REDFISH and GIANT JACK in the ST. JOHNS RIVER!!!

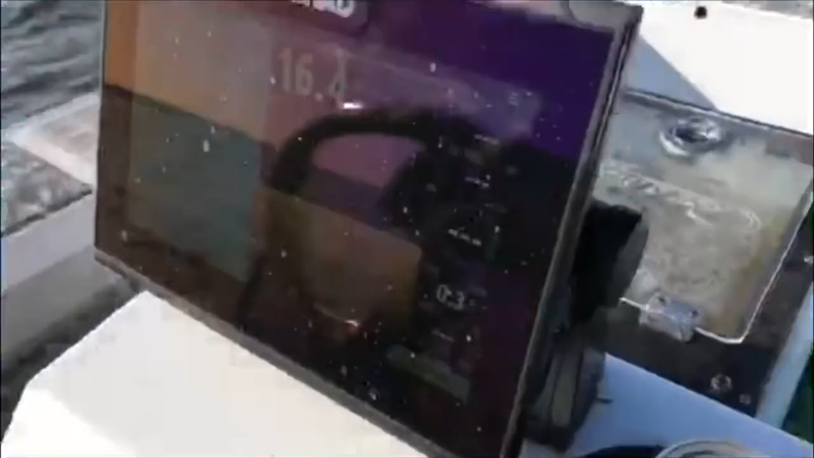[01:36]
This is what the depth is, 16 feet right here. And we're not getting mushroom, but and look right here, it says 0.2, and then it says in string.
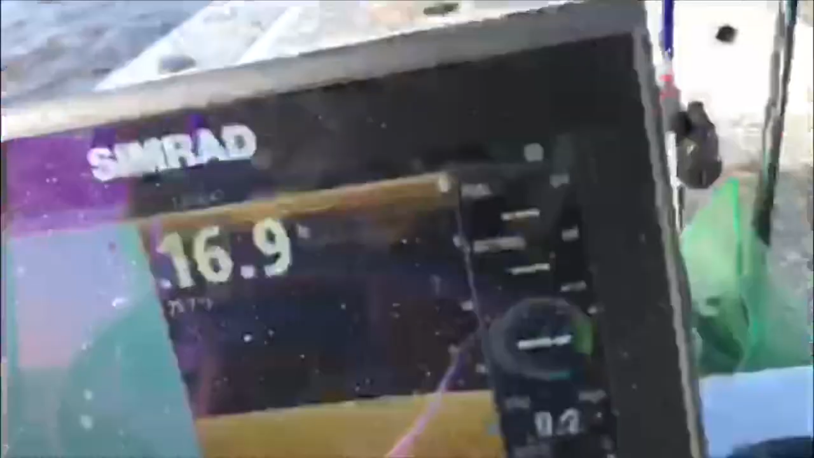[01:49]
Oh my god. Wait, really? See that right there? Those little marks.
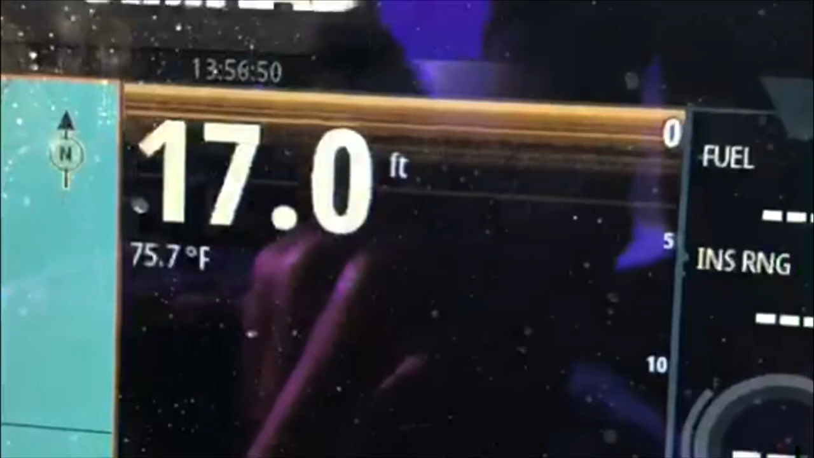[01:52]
On screen: depth 17.0 ft, water 75.7°F
Yeah, those little lines are all shrimp.
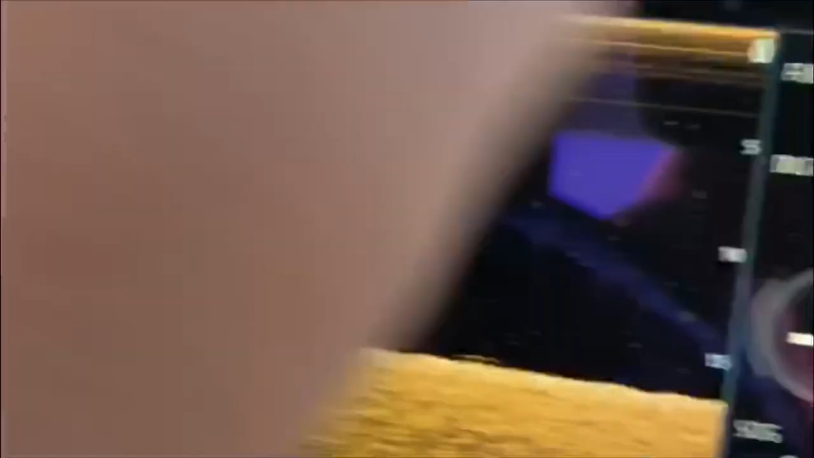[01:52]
So I got a bunch of marks, like, actually.